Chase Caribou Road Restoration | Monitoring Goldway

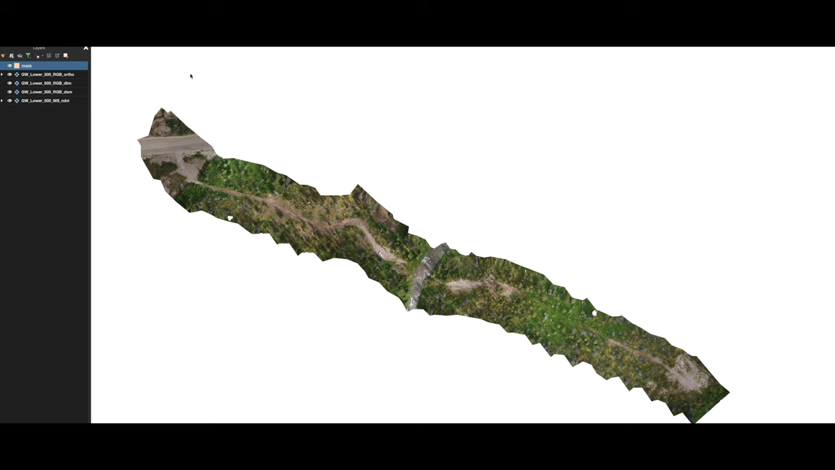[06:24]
The imagery from the drone allows us to make an aerial map of sections of the road,
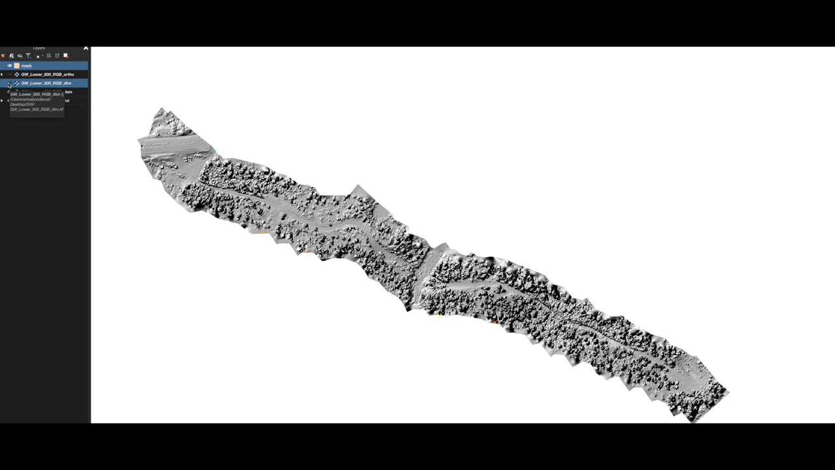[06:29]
and the multispectral camera allows us to calculate the Normalized Difference Vegetation Index, or NDVI, of the map sections.